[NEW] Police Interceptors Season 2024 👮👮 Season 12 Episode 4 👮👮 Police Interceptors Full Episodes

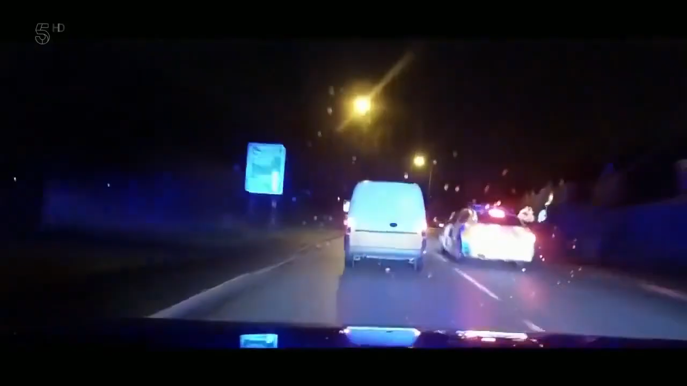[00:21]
Left onto the 534. On the hunt with their dog units.
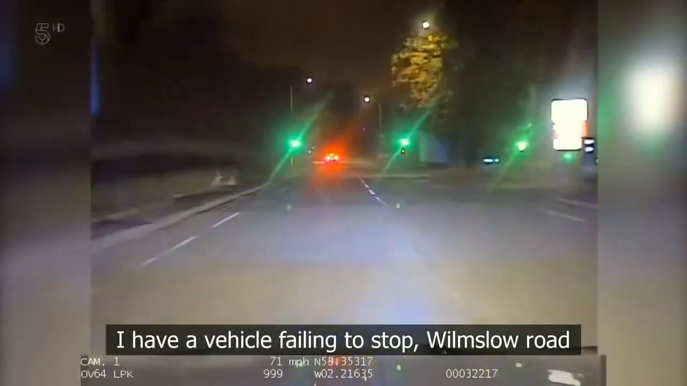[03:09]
The vehicle failing to stop Wilmslow Road towards Cheadle, Audi S3.
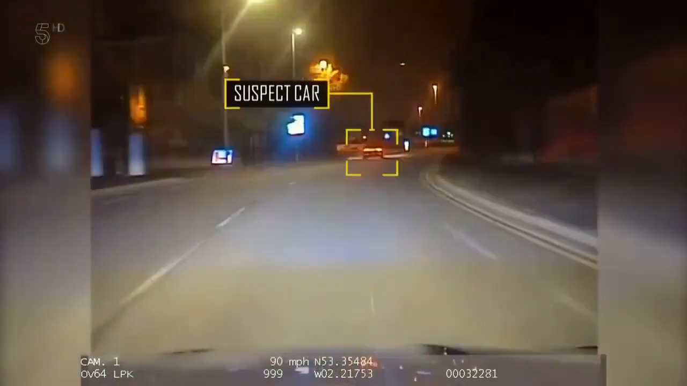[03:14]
The cops fear they may have rumbled a gang of cash point thieves.
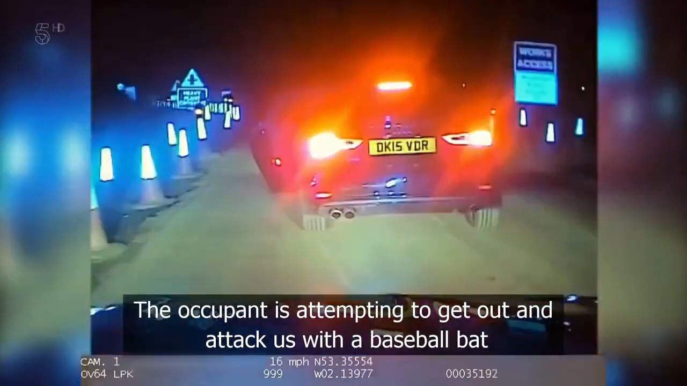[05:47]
The occupant has attempted to get out and attack us with the baseball bat, and we have been forced to ram the vehicle.
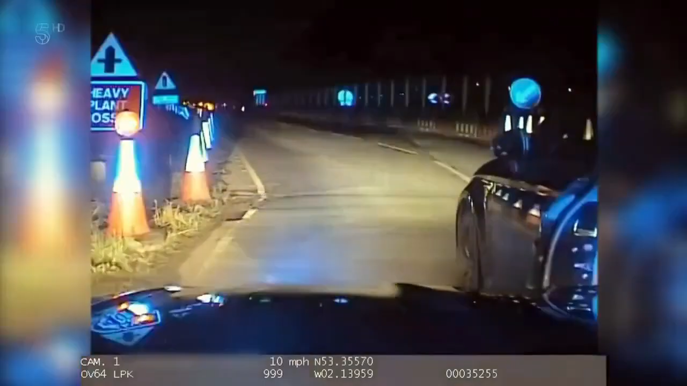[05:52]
But in fending off the onslaught, the interceptor's car has sustained some damage, and the Audi disappears into the darkness.
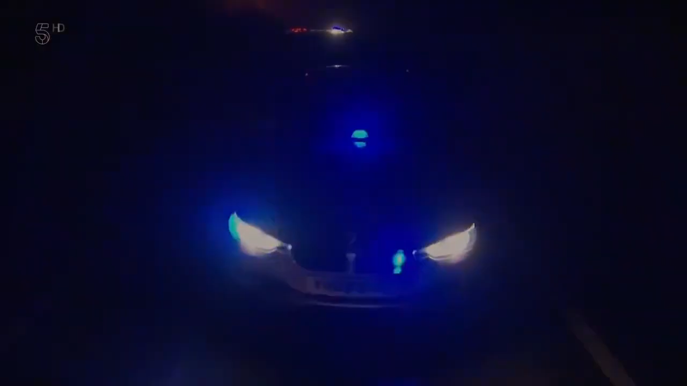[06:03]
But all is not lost. A second interceptor unit is just seconds behind. Stop, carry on past, mate. Mate, it will stop and get out and attack the car.
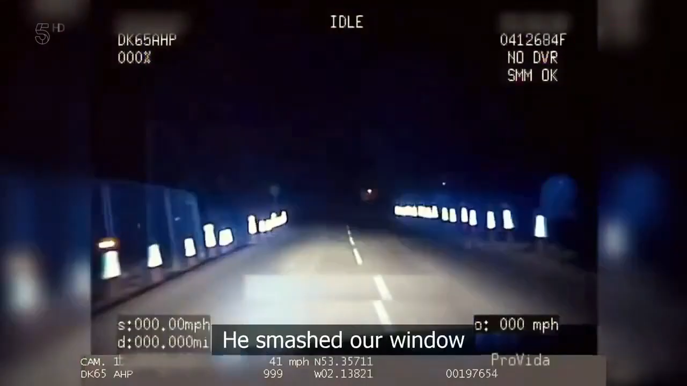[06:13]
It smashed our window. And they've spotted the Audi, but the armed suspects have ditched the motor and the cops suspect they've scarpered into these fields.
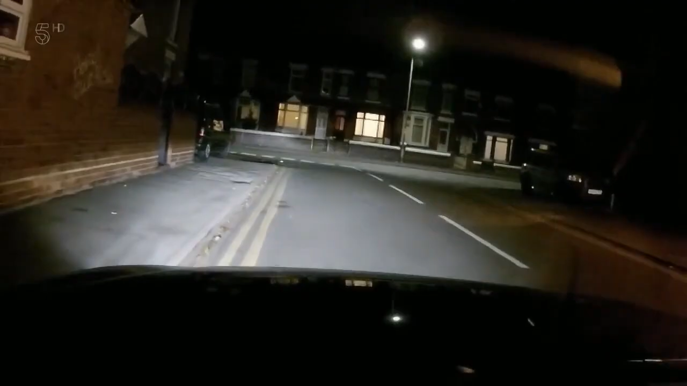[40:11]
And soon... It's going a bit quick, isn't it? The two cars race right past them. It takes seconds to catch the rear car, a Mondeo.
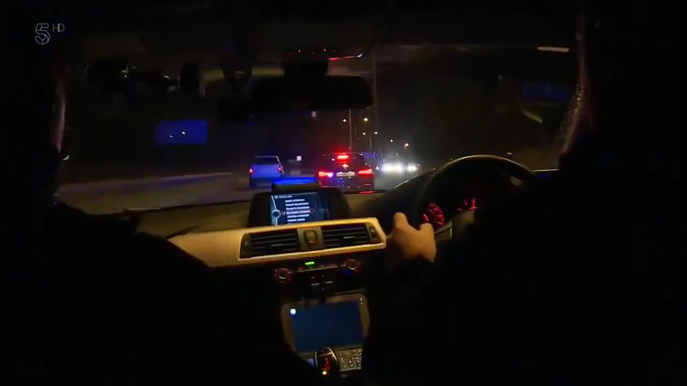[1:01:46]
John swings in front, and the car seems to be towing the line. But is it our drug driver?
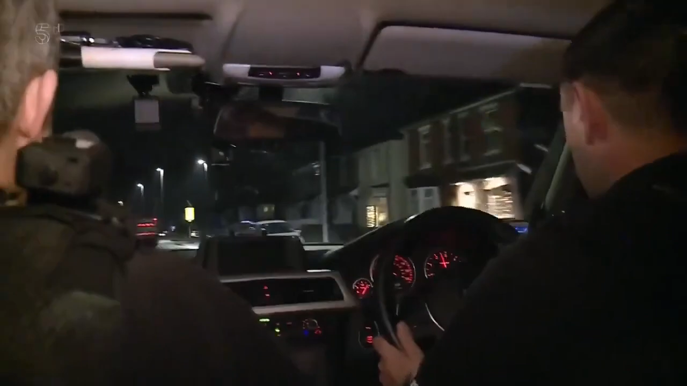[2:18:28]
Where a trio of police vehicles blocking a car from the front, rear and side.